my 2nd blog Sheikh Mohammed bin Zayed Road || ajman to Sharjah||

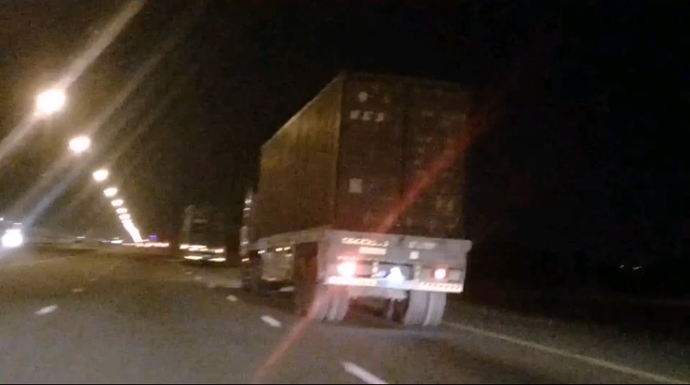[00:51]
कि अर्पास अर्थ बार नलले बिंध कोई बीलिक ने तो तो दूर दूर तो पेंड़ और नजर आड़ी यह
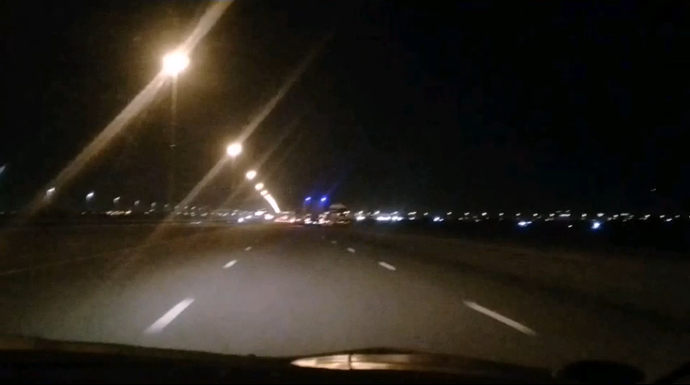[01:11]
बिल्दिंग है तो रियाश्वी नहीं लाके चाके आप यह कहाई ख़ो तेक रहाँ तो
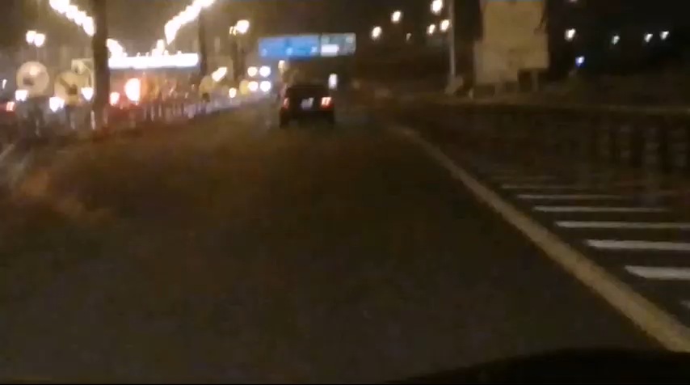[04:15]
साड़ा पाई शार जैसे आगे अपने रोम लागे आगे हैं तो काम हो रहे है थोड़ा जाए भां दो
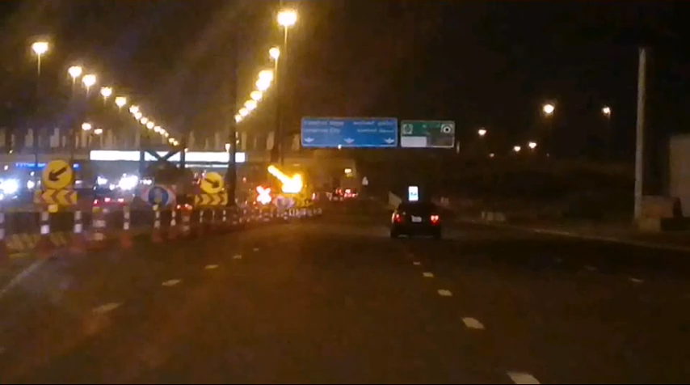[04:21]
तो कि अच्छिए ना थे याए तो यह घंचनल कोई नहीं है
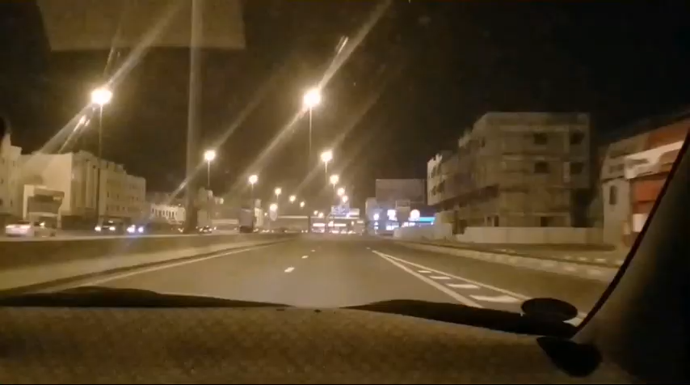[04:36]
अगया पाई शार जावेचे इंटर हो गया है अब
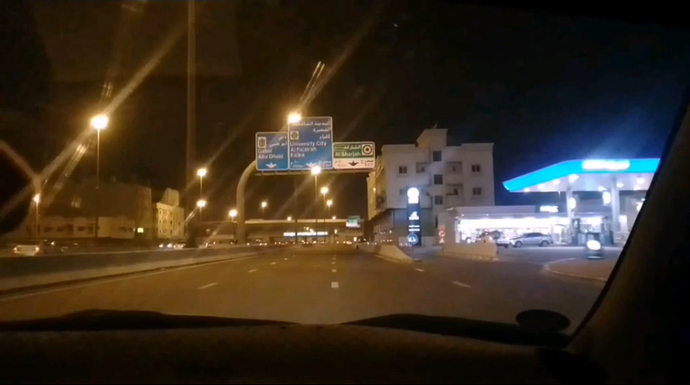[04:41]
आजी नेशनल पेट एरिया है थे थे नैशनल पेट ठीक है उत्ते आगे आगे है रोम अपना थे यसे रहाए जाट करना ओप तो लेफ्ट करनांगे पर चांड़ ना है जारी कड़ी आपई चाड़े वी को ब्रीज जोते है